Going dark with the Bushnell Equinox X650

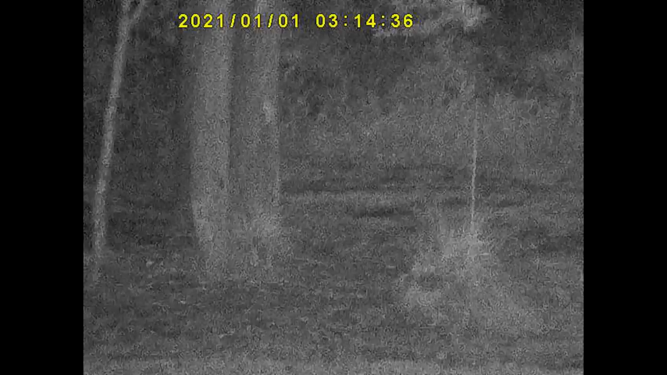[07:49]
There's the dam down there. There's that big black line there, that's the water. That's about 80 odd meters or so.
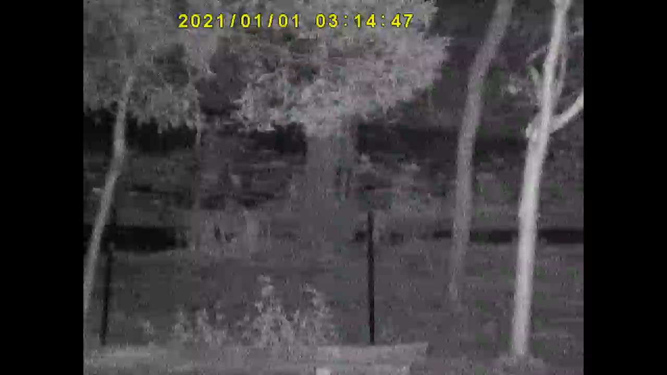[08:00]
I don't know, I'll get a rangefinder out of here one day. Um, no magnification, oh, no zoom at the moment.
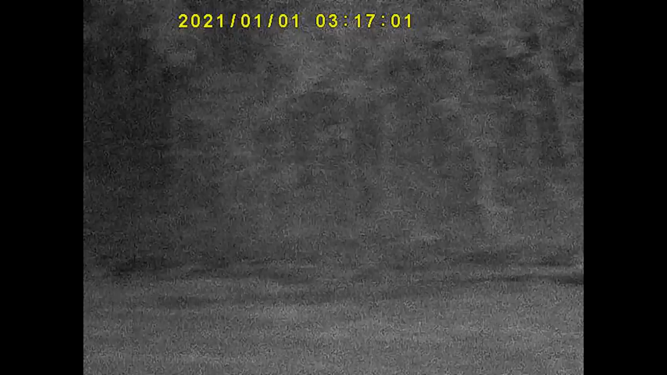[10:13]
Basically, that's where the magpies were, right down, that's where the magpies were, right down the end, along that tree line. Uh, probably about there, so, good indication.
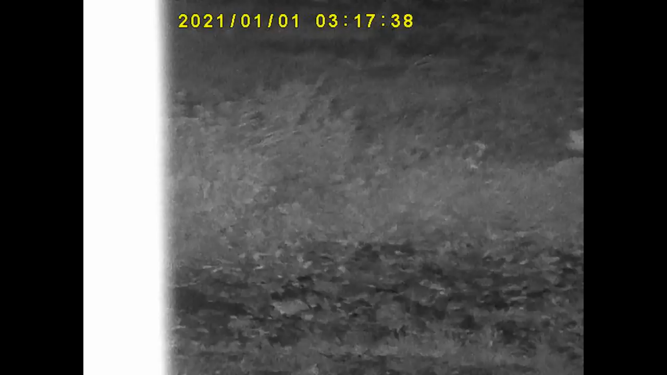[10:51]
Oh, there's something there, they're making a noise. Um,
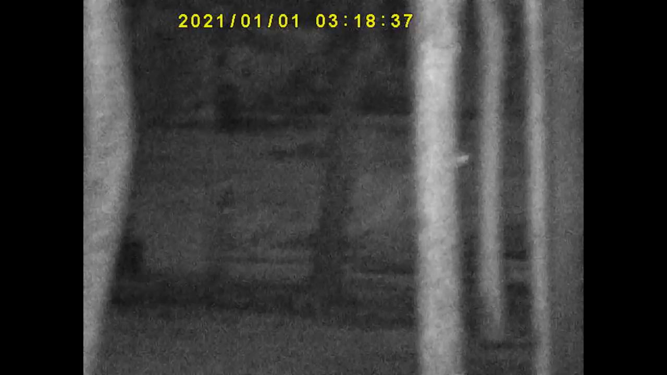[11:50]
Fucking easy. Um, probably about 200 meters away, maybe.
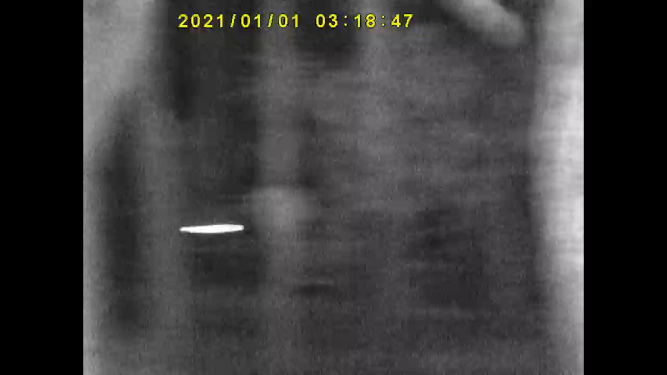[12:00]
Uh, now I'm tracking people's property. As I said, not zoomed in. So, there's a building without light.
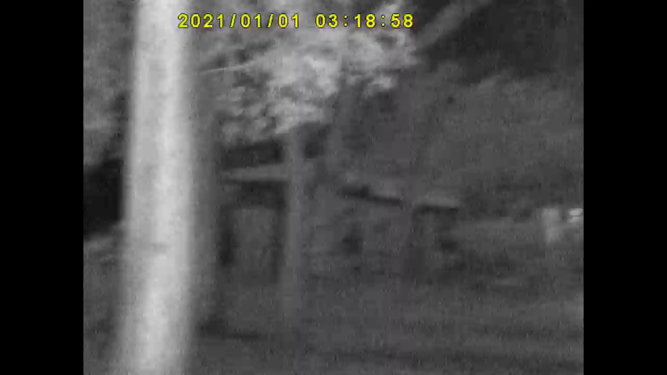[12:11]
That's fucking ages away. Well, not ages, but a couple of hundred meters, easy. So, at night, she's got a good clarification. Let's push, uh, some animals to, uh,
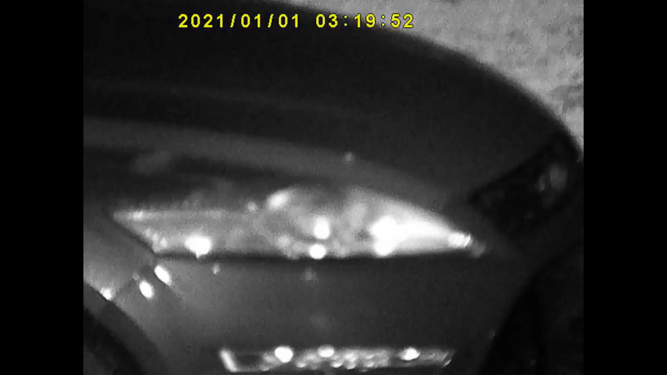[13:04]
There's a vehicle. Drama with this type of zoom is it's, it's, it's, it's everything up close.
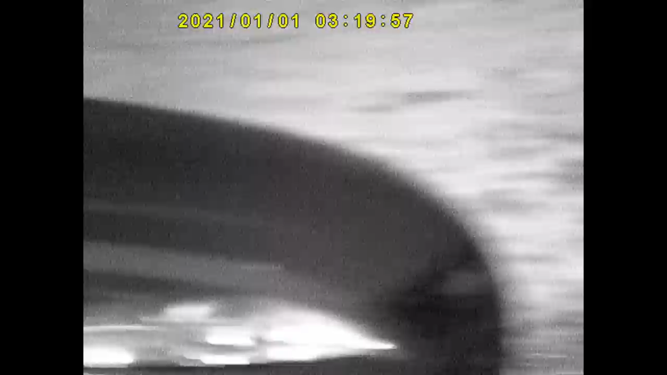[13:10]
Uh, back to some treelide. Uh, we'll pull forwards a bit more so I can't kill myself while walking.
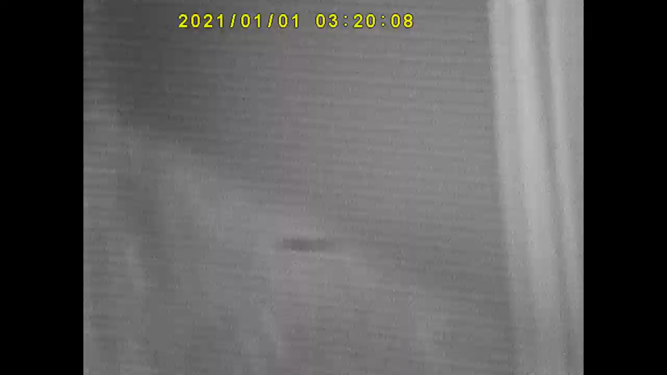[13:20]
This is fully zoomed out and everything, so.
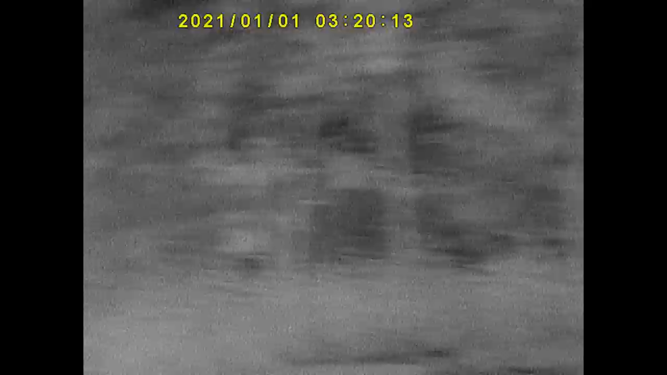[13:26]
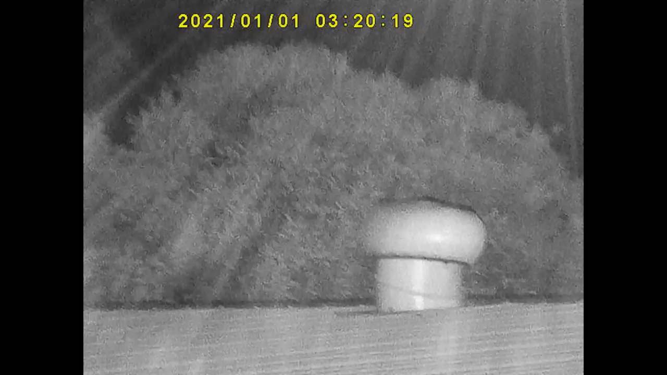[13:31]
Apparently there's some wind.
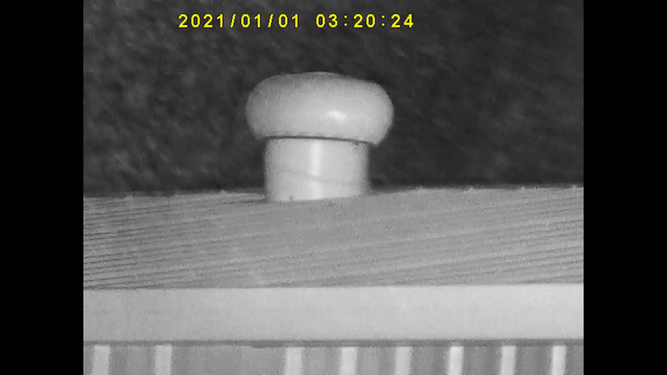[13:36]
There's probably about 30-odd, 30-40 meters away those whirlybirds.